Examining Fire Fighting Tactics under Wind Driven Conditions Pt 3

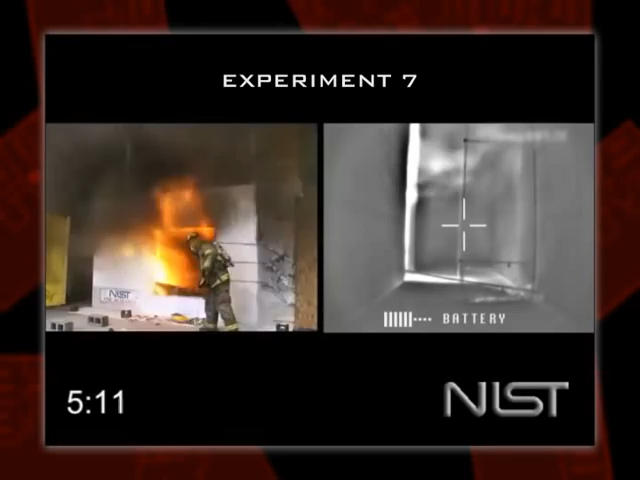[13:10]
So what you see now are leaks around the door. A small opening in the keyhole. And you see how hot gas is being pushed under the door, around the door. We still have flames blown back out. Now what we're going to do is we let this happen for a while. And then we're going to open the door. So this shows you that there are some things you can do to move your hand around. Even if you can't see, it's better if you have a thermal imaging camera. Obviously you'll see something like this. But don't just go opening doors.